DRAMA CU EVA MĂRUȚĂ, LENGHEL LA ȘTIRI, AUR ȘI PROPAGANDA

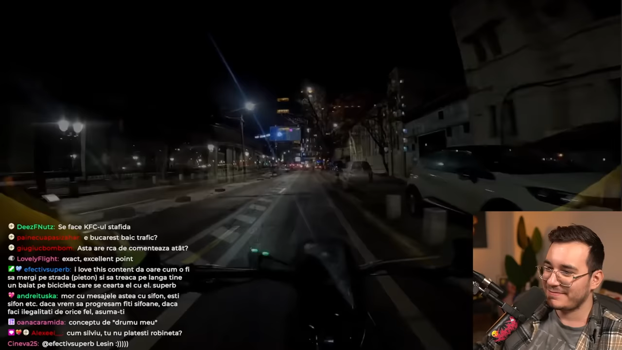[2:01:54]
Taxe de drum. Bă, sunt croaz, mă. Accidentele rutiere mortale se duc dacă eu plătesc RCA? Uite, uite, apropo de pentru cine nu merge cu bicicleta, uite, fix cazul ăsta. Domn parcat pe trecerea de pietoni. Deci tu în capul tău de om, de șofer care nu și-a dat curul jos din mașină, zici, ce mai e căcat, domnule, te duci pe lângă el. Nu, asta zici.
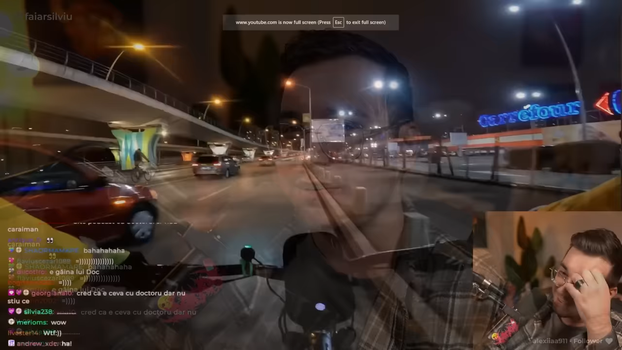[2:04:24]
Omul meu n-are treabă. Se duce fără lumini pe pod. O lumină, te rog eu frumos! Că ești pe pod, nu-ți glumesc, dar nu mă auzi, că ai căștile. Oh my god, cu doamne. Am mai văzut și eu bicicliști cu căști sau trotinetiști cu căști.
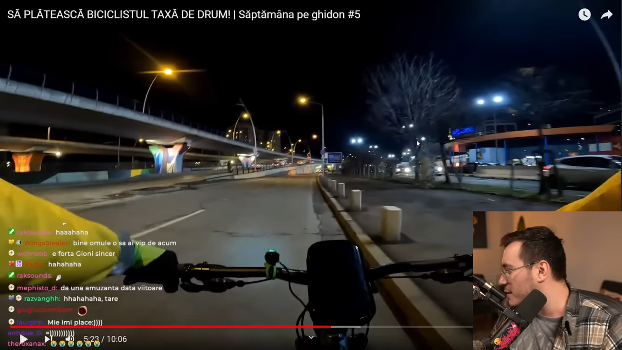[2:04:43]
Doamne, iartă-mă. Nivelul de inconștiență. Eu te omul meu să duci pe pod. Bă, fără lumini.
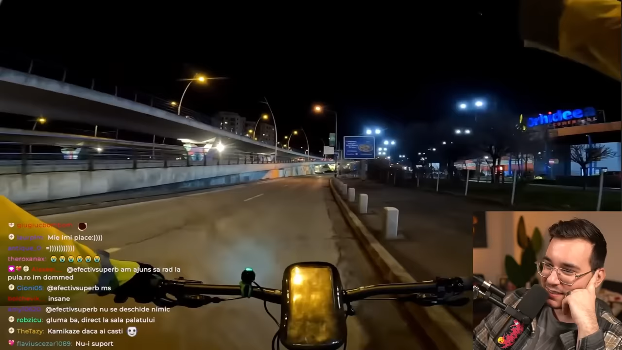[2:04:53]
Bă, n-am nimic că să duci pe pod. N-am nimic. Bă, dar n-are lumini. Bă, e prost, mă. E prost. E prost original. Am are și căștile, scuze-mă pe mine.